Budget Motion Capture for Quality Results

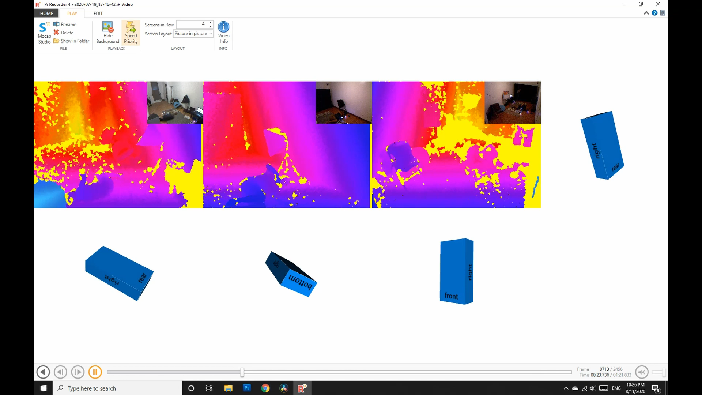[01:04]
And I did use some PS Move controllers in this session, but I didn't actually use the data from them because there was a lot of shaking and things.
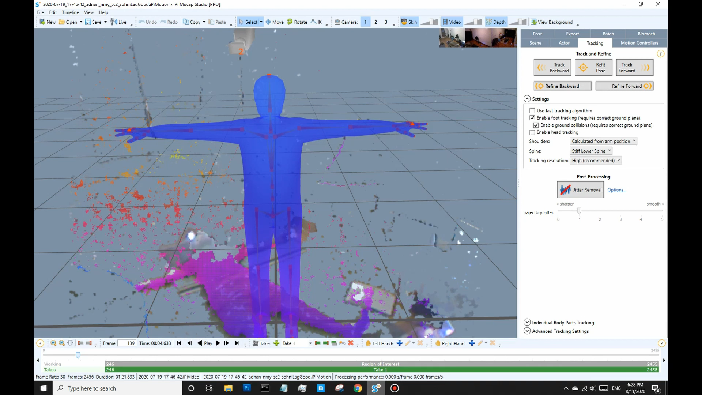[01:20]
So the first step is you align this skeleton to your motion capture depth data, which is pretty easy, pretty quick.
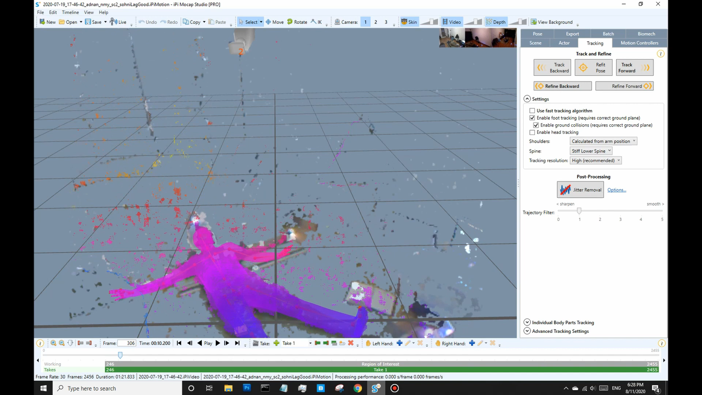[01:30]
And since I was recording laying down motion, I started with laying down t-pose.
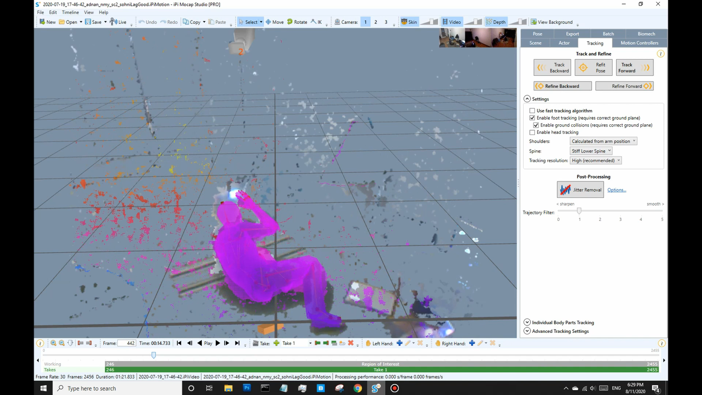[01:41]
And so you just let the software track. It took about a second per frame. And areas where there isn't good coverage, you may end up kind of helping it by tracking the hands,
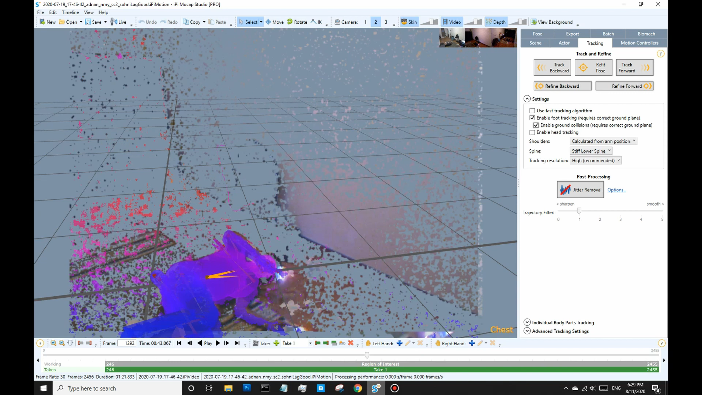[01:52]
moving them in place, and tracking forward from there and stuff. So to retarget the data, I brought in an FBX containing an FK skeleton with my model skin to it.
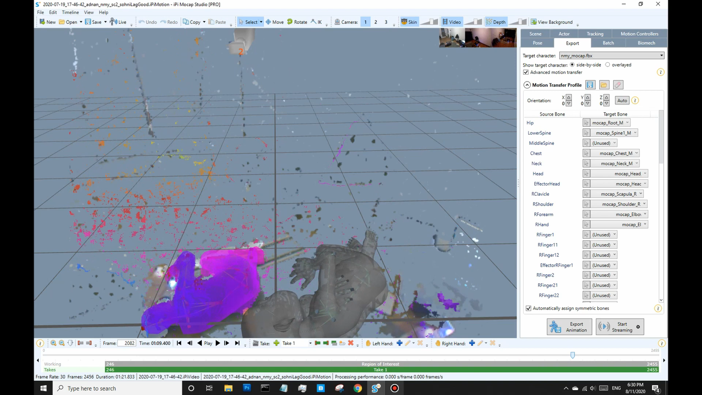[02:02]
And I retargeted the motion capture data to my character and then exported that out as an FBX file.
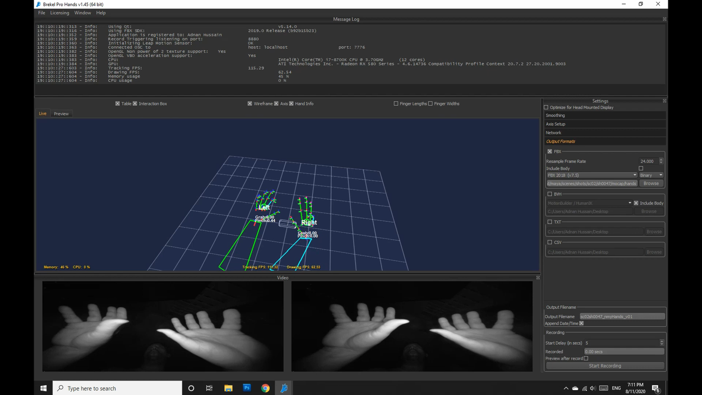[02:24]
So you basically can put the leap motion controller on a desk and move your hands on top of it and record some good hand, like wrist motion and fingers.